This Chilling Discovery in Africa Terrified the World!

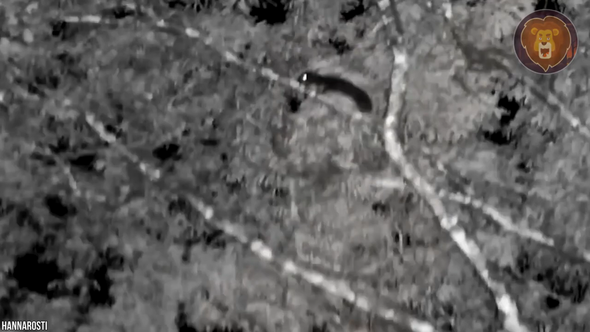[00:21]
New Species of Mammal We start our list of exciting discoveries in Africa with a finding of a brand new mammal species, a tree hyrax.
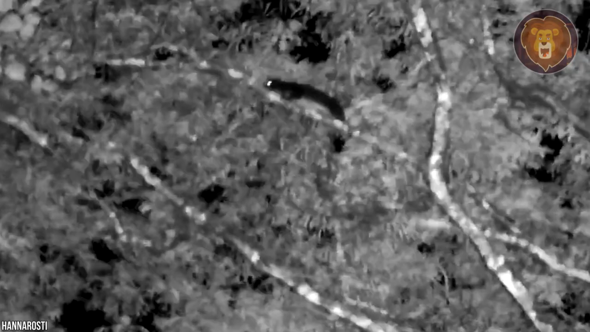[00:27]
The animal was discovered through genetic analysis and examination of its physical characteristics, which set it apart from other species of hyrax.